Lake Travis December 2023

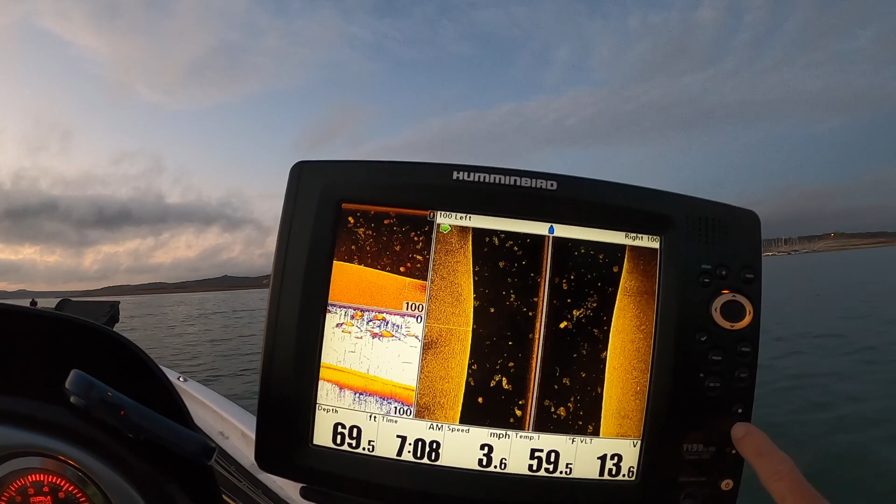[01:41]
On screen: depth 69.5 ft, water 59.5°F, speed 3.6 mph
what I'm looking at here is a main lake on Travis. There's a channel or creek that feeds in here, and you have this long point that comes out, forks, and runs right next to this little creek channel.
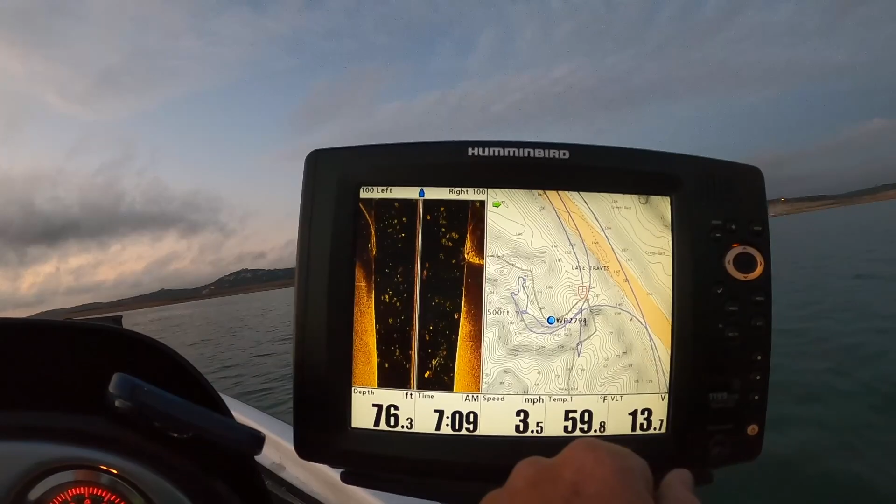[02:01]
On screen: depth 76.3 ft, water 59.8°F, speed 3.5 mph
And of course you see the steepness of the bank, the little pockets, washes. My goal is that we can come across a couple of decent fish.
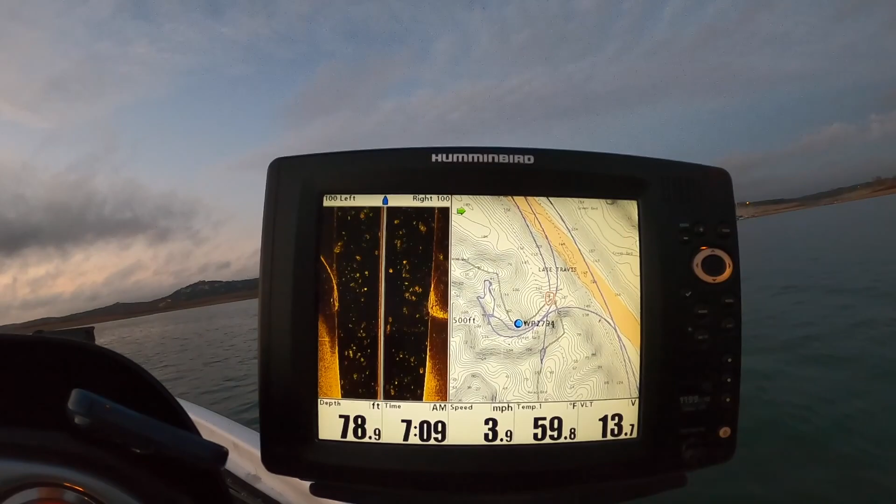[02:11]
On screen: depth 78.9 ft, water 59.8°F, speed 3.9 mph
And if you notice off to the left, all of the bait, I mean just balls of bait fish. And I believe there's possibly some grass up here on this shallower
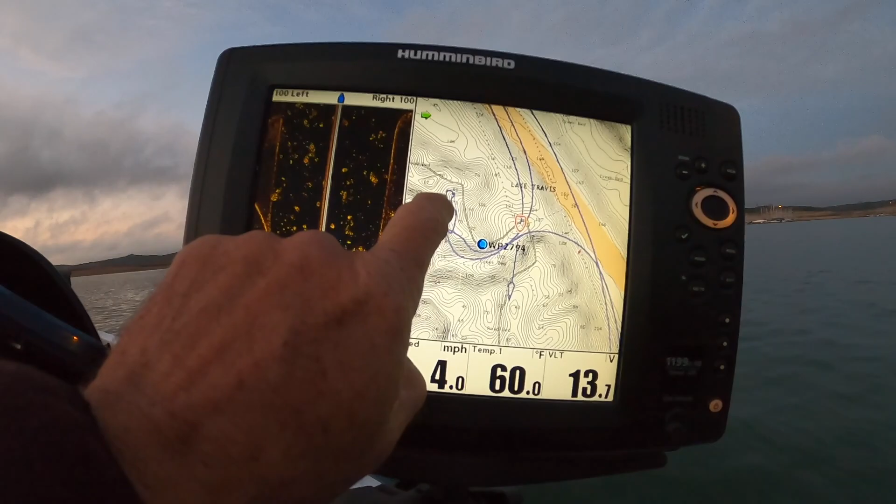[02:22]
On screen: water 60.0°F, speed 4.0 mph
8 to 10 foot water. And we're gonna work that out and see.